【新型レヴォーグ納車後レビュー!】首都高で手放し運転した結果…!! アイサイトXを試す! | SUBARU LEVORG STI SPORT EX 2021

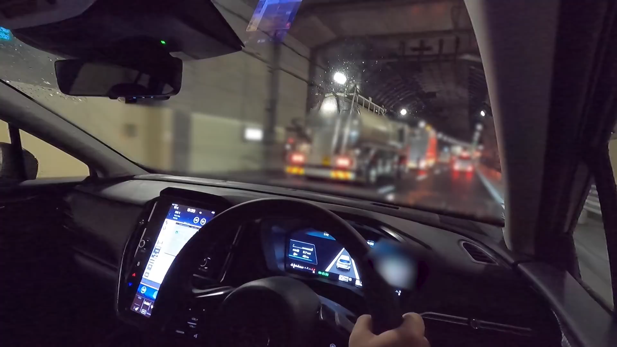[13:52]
本当にステアフィールとかどっしりしてるなぁでエンジンルームからの本当に騒音に関してはもう一旦走り始めてしまえばほぼ聞こえないというぐらい静かですねあそしてアイサイトXはですねGPSと連動しているのでトンネル内では使えないはずですね
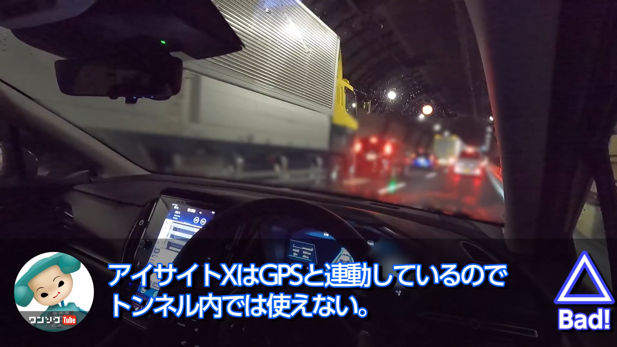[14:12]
うん今えー50キロ未満ですがアイサイトXではなく普通にアイサイトツーリングアシストハンドル操作してくださいという風に出ちゃいますなのでまあこういうね山手トンネルみたいなシーンではちょっとえー渋滞していたとしてもえーハンズオフは使えないとまたね普通にアダプティブクルーズコントロールは使えますんでこうハンドルをねえー静電式で握っていれば認識してくれますんでそういうところはいいですよね